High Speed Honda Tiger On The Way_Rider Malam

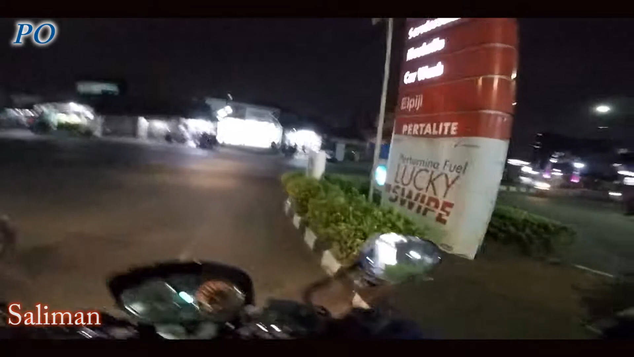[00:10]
Pada pagi ini pukul 00 ya, 00 lebih berapa ini? Tahu. Dan hari ini saya akan melakukan perjalanan menuju Tanjung Duren. Suasananya pagi, sepi, enak banget buat reading ya.
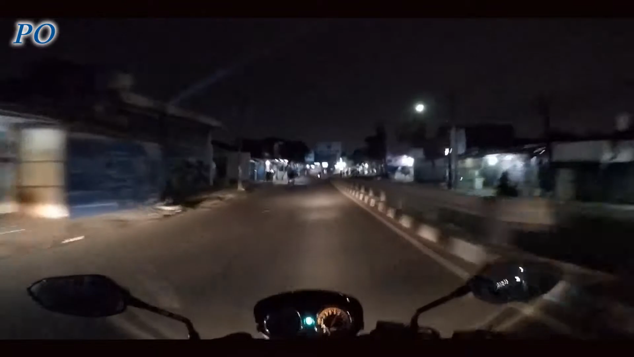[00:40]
Enak banget, pokoknya suasananya sejuk, gak panas, gak macet. Yang pasti bisa menutup dan bisa berjalanan.